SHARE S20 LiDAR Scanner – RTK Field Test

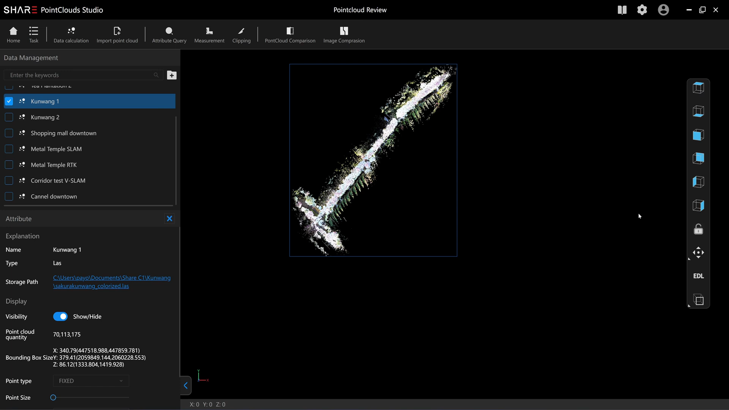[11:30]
This will be the first scan, 570 meters. I think I start here and end here. No loop back. And this will be from the second scan. You can see that the first scan and second scan, it aligns itself automatically.
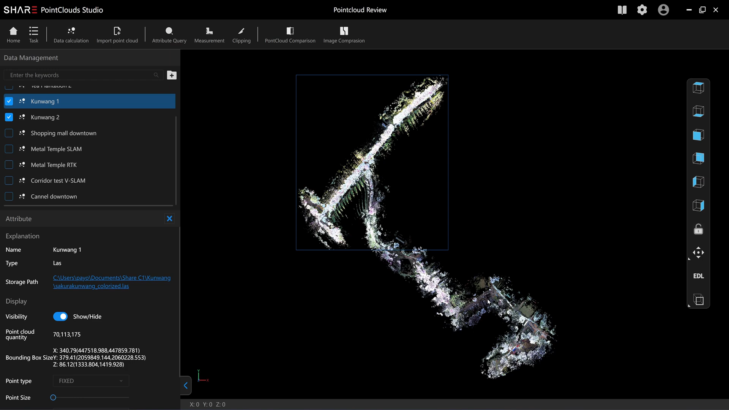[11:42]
So you can simply use the S20 for map making. So it's going to take longer time than using the drone,
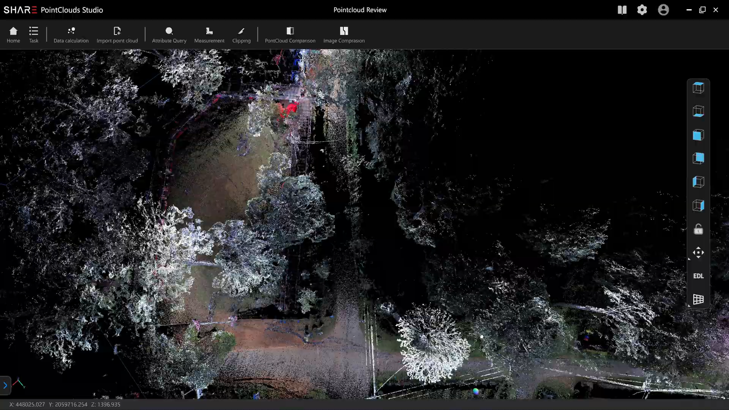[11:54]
but you have a better accuracy and you can see
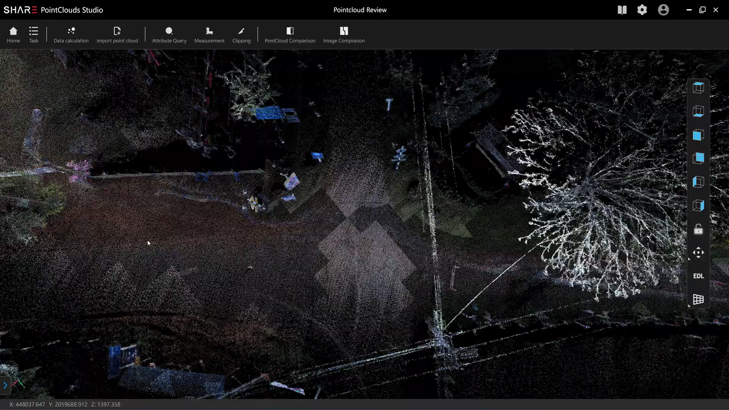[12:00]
the edge of the load much clearer than the drones.
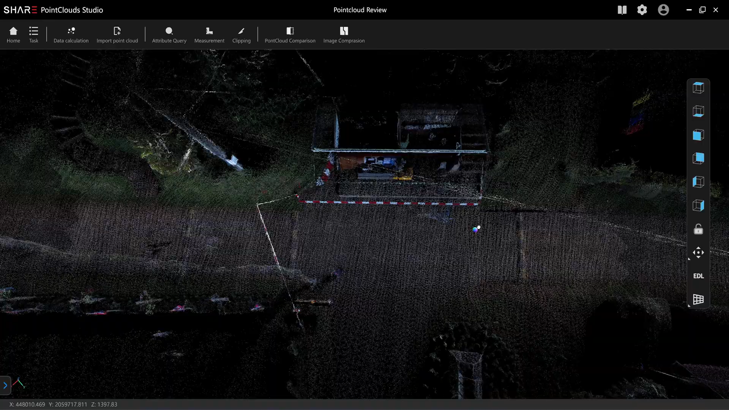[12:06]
See a traffic mark, speed bump, it's all there. Comparing with the drones,
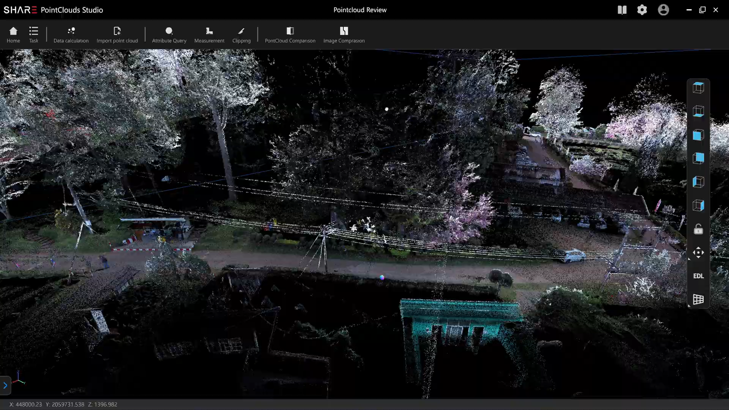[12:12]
you can erase the trees and get a clear view of the load for map making.
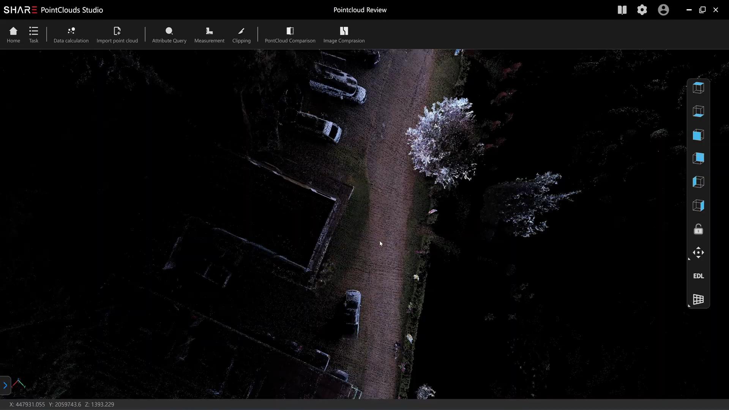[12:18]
And you can split the scan in the multiple scan. With the RTK, it's going to align itself.
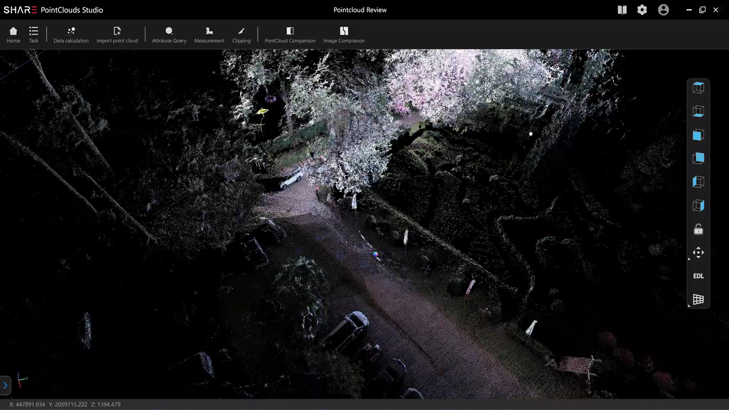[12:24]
You don't have to do the loop back. You can travel twice as long comparing with the SLAM.
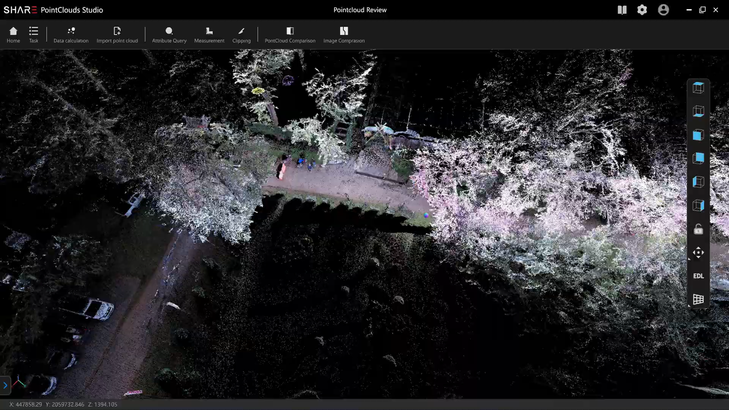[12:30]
I didn't turn on the dynamic object removal.
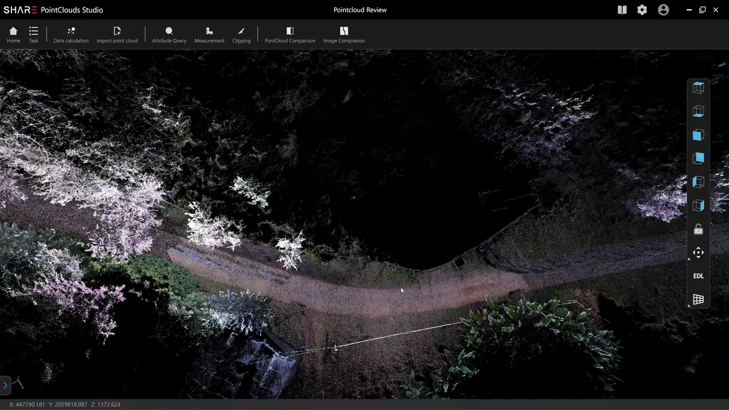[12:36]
So the moving object like people, they are still all there. I forgot to turn it on.
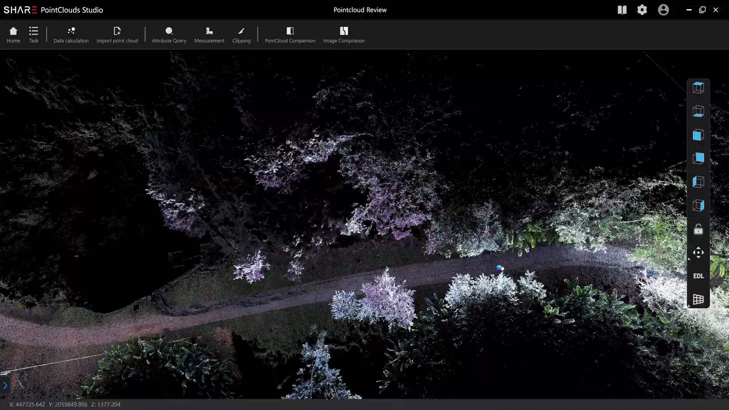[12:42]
Okay, this area is quite dense. The trees, especially when I start the second scan here. I think I started here under this tree.
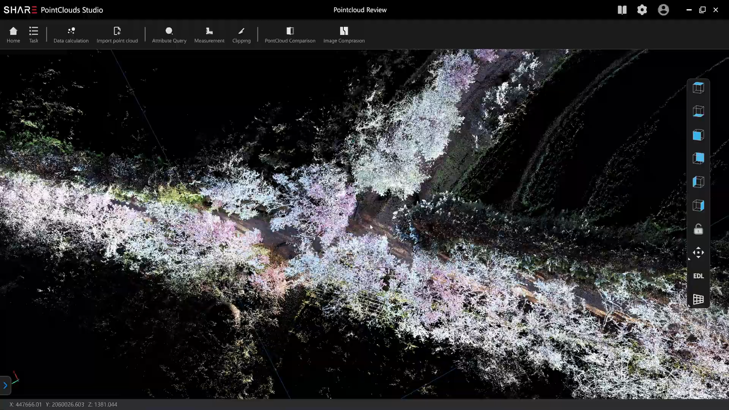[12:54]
So the tree is surrounding the GPS signal when I put it on the ground. But when I pick it up, it reconnects to the GPS signal.
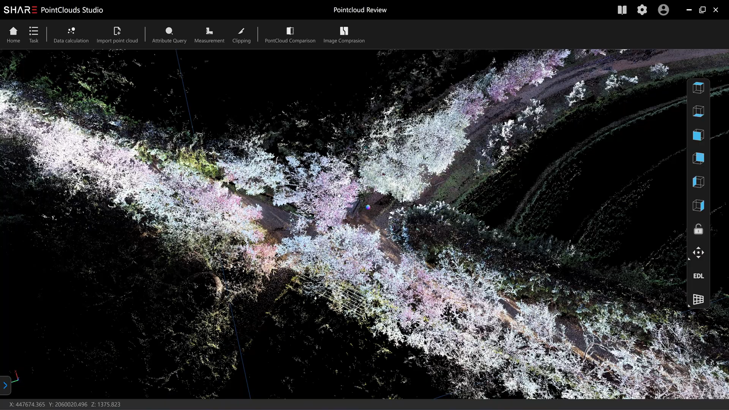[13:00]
You need to wait for a while.
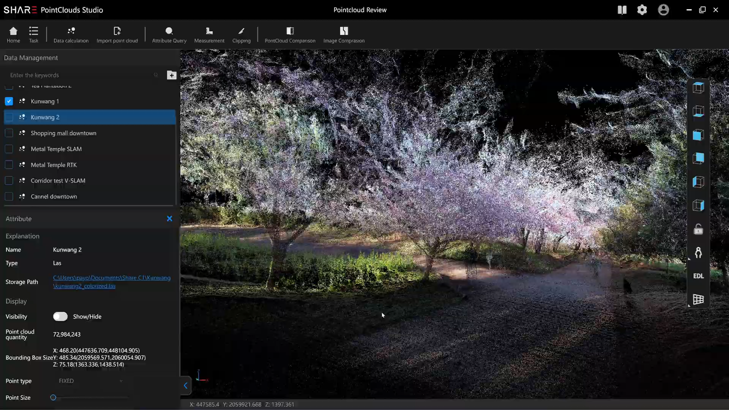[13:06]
Let me turn off one of the scan leader because there's too many and my PC is slowing down.
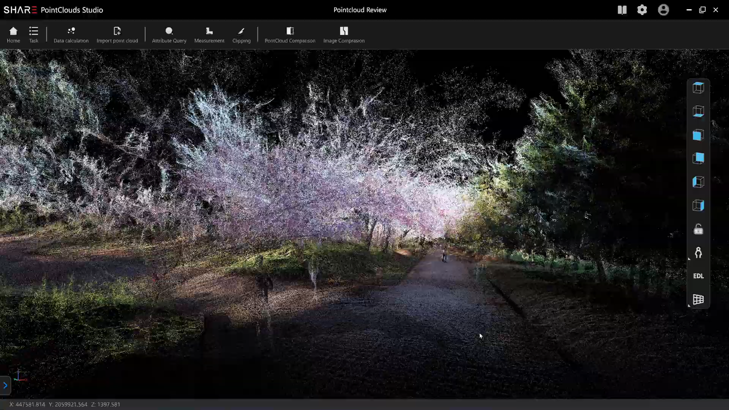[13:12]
But software is still smooth. Okay, let's see here. Yeah, I can't read this.
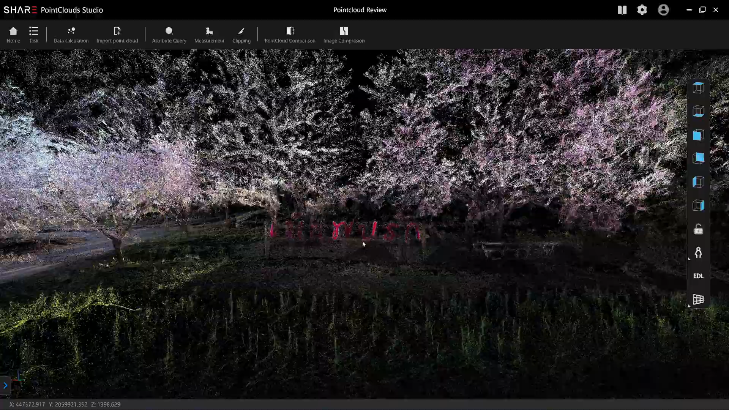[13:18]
The sign is quite clear. If you are tired, you can read this. I'm not going to translate this to you.
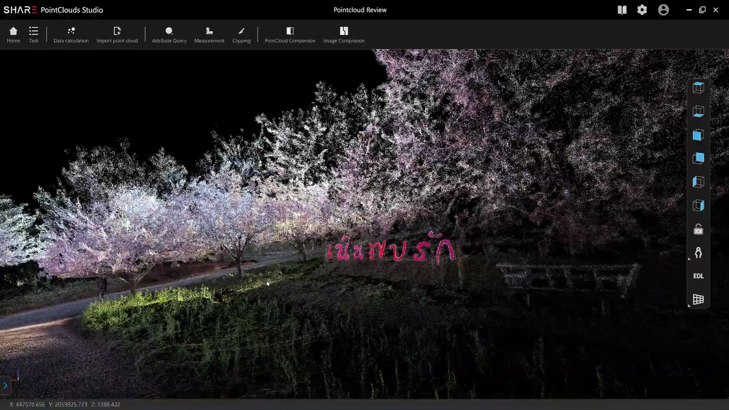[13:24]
But I can tell that the quality of the point cloud from the SLAM will be better than the RTK.
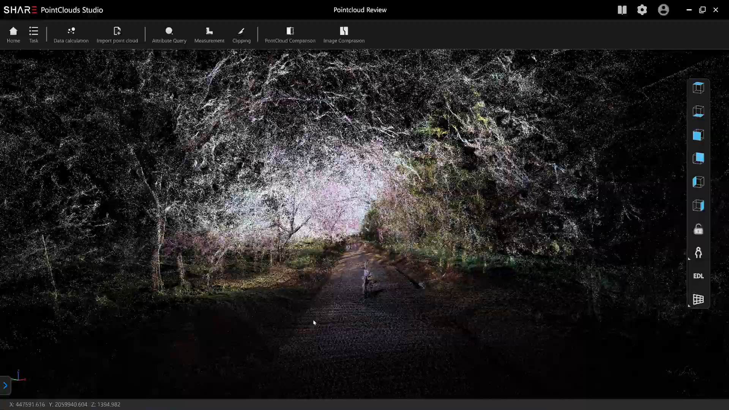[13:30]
But in this case, you have no choice. The quality of the scan will be depends on your reception of the RTK and
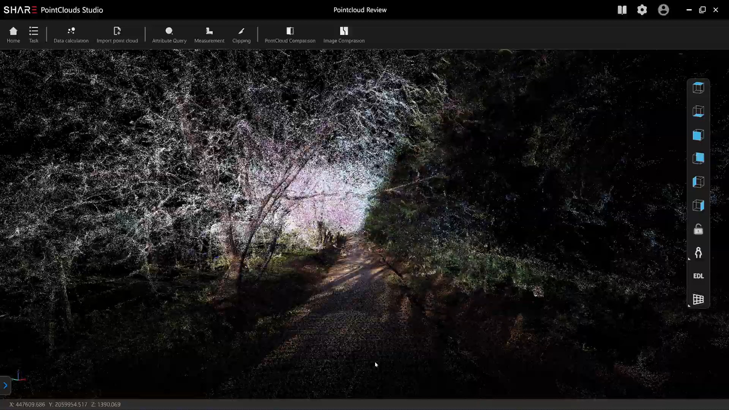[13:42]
also your internet connection and trip network provider. It's many factors. Okay, actually the detail is higher. You need to wait for the computer to display.
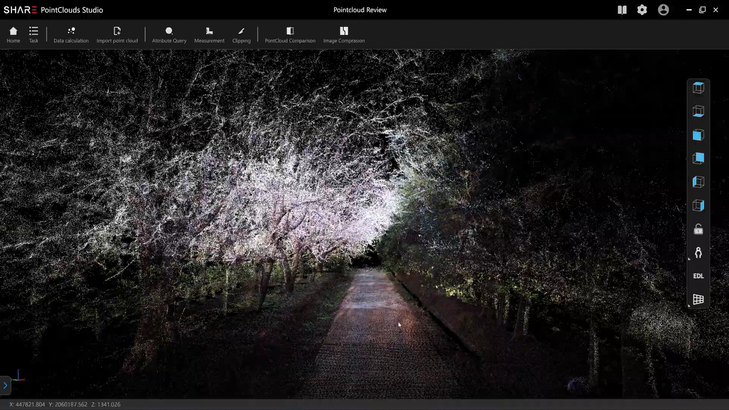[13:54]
Okay, this will be the second scan.
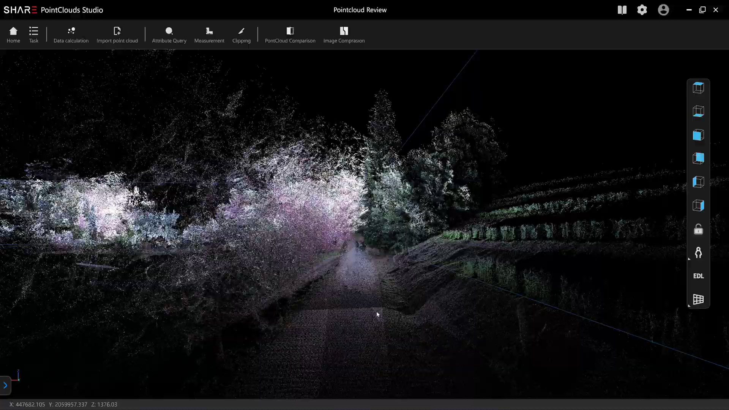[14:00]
Let's move faster. But if I stop, it's going to show more details. It's quite long distance. Okay, I make a turn here.
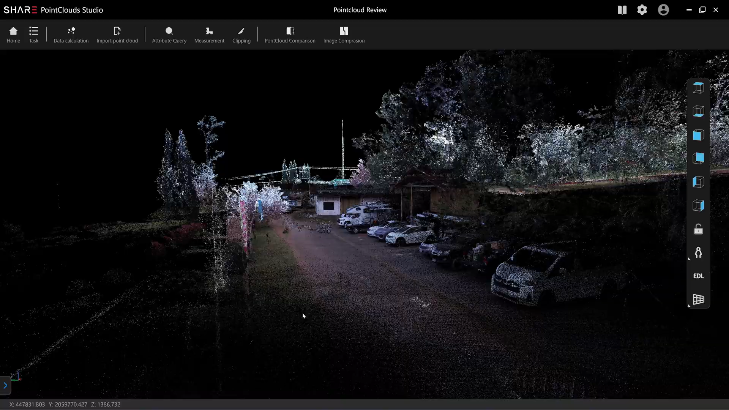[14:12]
I make a turn here. Oh, it's not bad, right?
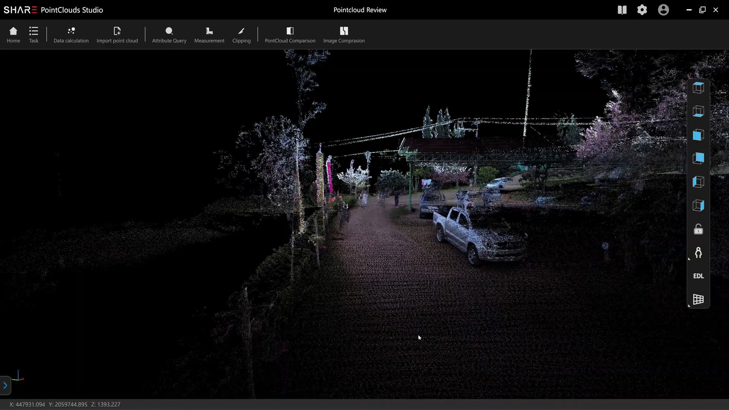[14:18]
Look at the car here. It's from the RTK.
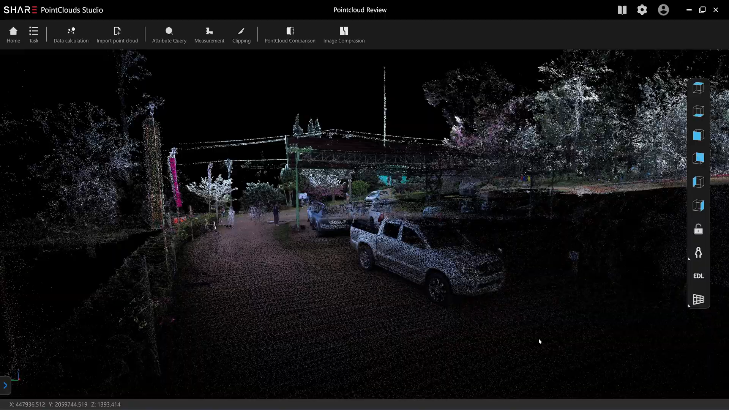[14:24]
I just walked past this only one time.
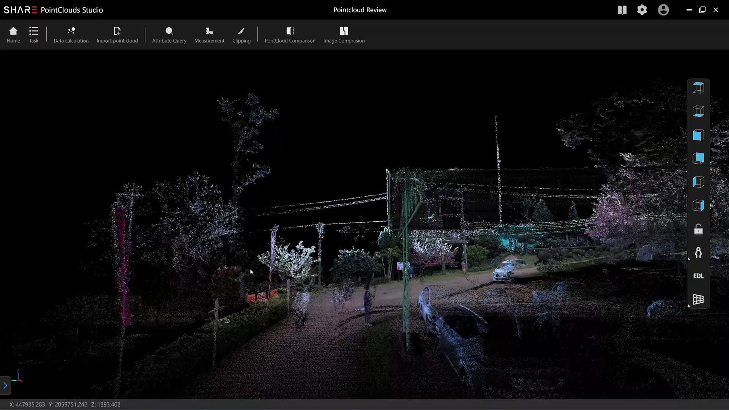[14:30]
And it's quite good. Okay, let's check here. Let's check here.
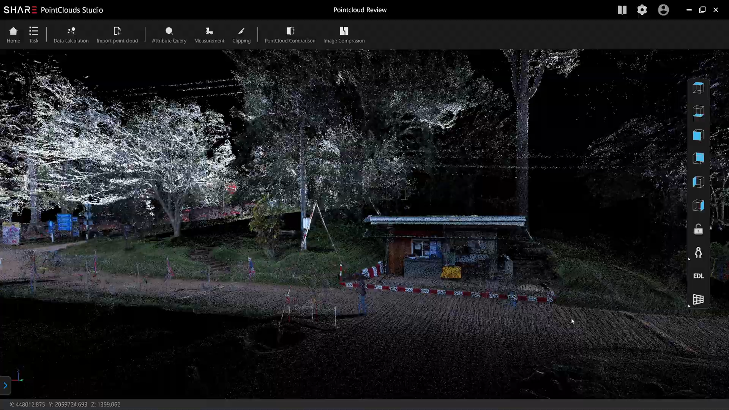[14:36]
This security box.
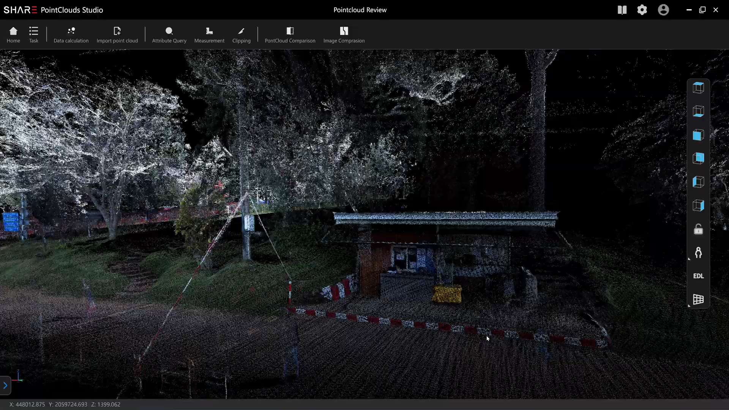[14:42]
I think it looks okay. Quality of scan is okay.
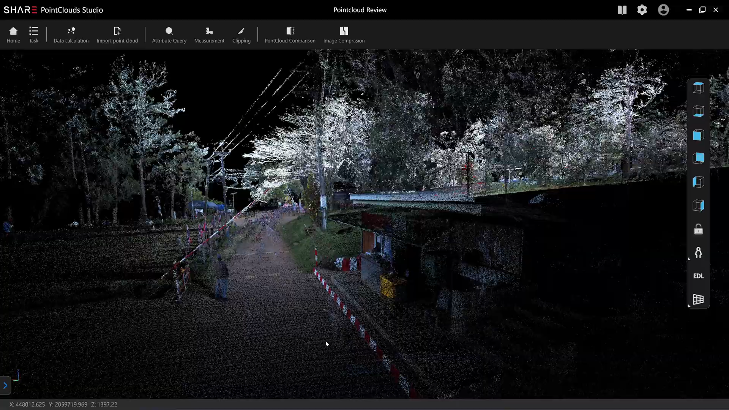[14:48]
See the red and white on the sidewalk. It's quite clear.
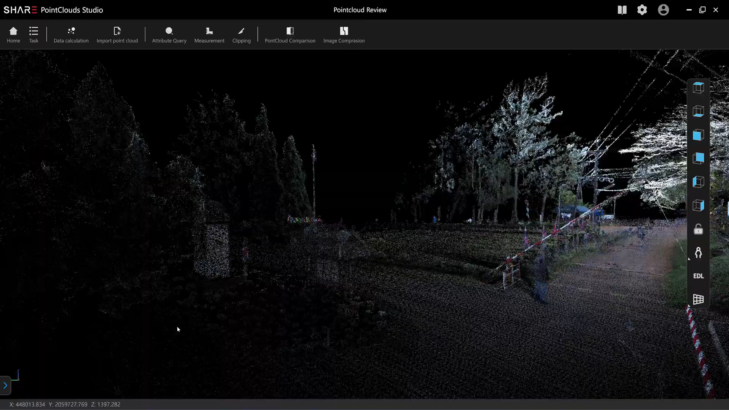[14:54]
This would be the toilet.
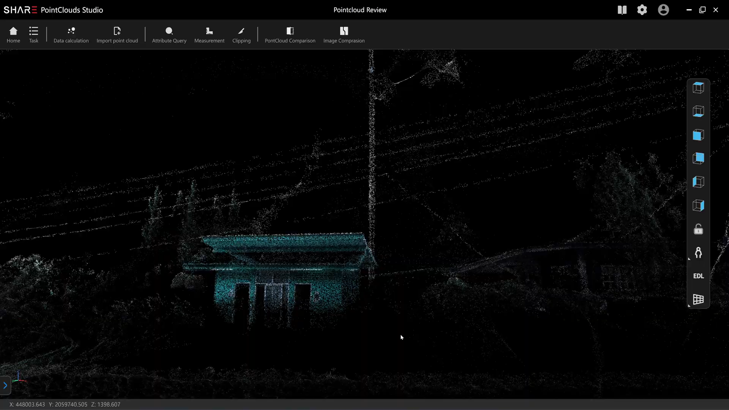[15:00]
Yeah, toilet building is clear. Information is clear.
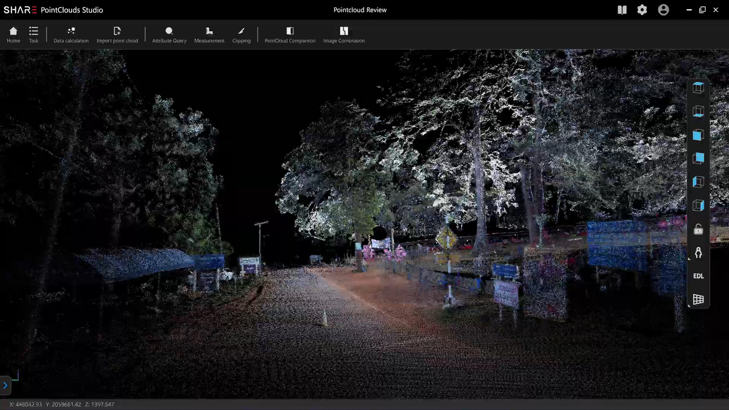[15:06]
Okay, this would be the market area.
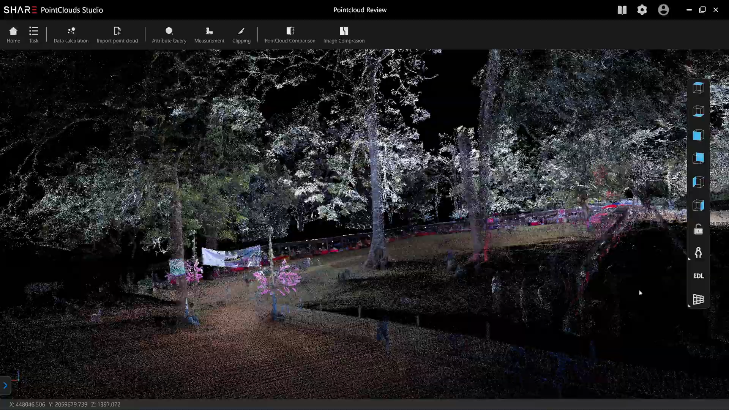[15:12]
This open area with some trees.